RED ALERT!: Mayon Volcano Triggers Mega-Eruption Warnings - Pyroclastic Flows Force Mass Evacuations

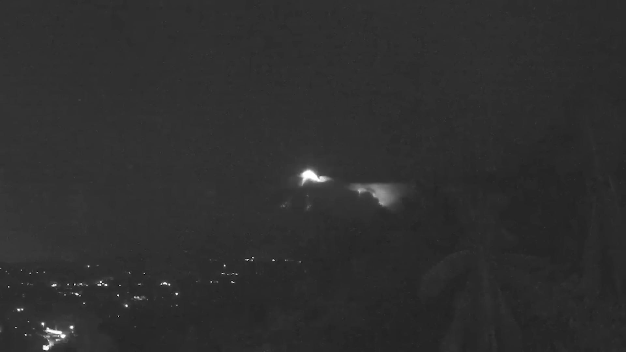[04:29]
They're glowing red-orange, still radiating heat from the mountain's interior. Tuesday, January 7, provided visual confirmation of the crisis.